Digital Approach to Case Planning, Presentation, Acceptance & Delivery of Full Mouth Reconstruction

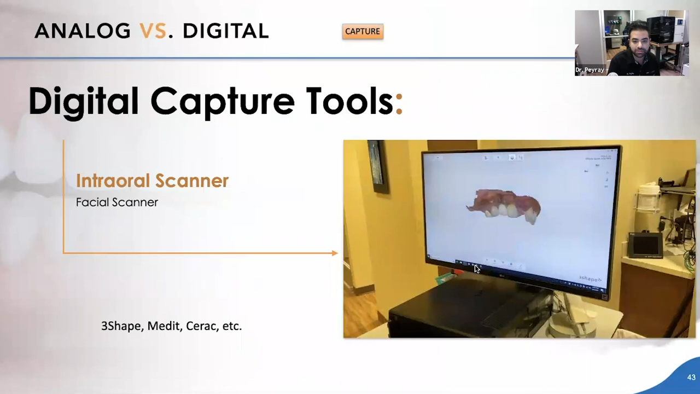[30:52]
You could see this is actually her, uh, Tiffany's mouth where we were able to play around. You could kind of see the shade matching and, and, and, and different sort of thing.
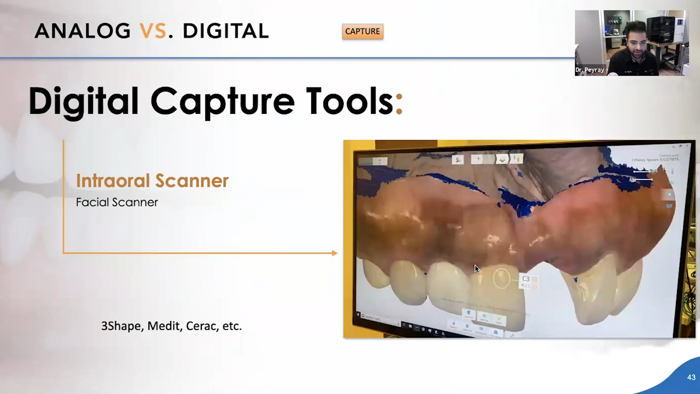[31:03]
The next thing I want to show after you do the intraoral scan because now you have their teeth, but now you need a facial scan.
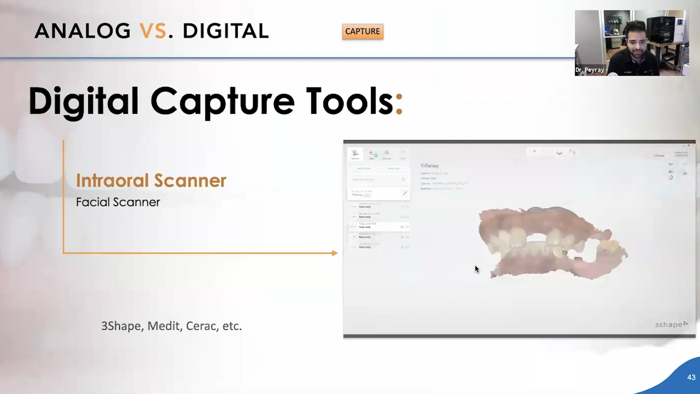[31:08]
This is where things become so much better, faster, easier for lab technicians.
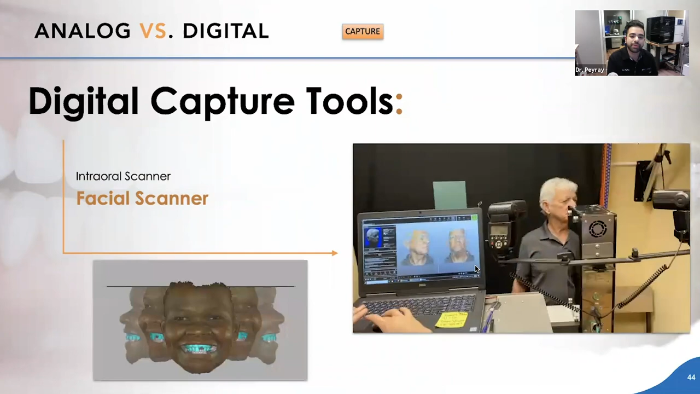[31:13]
They all love this because you can capture a face of the patient where we have this, um, Zirgunzon face hunter, we call it.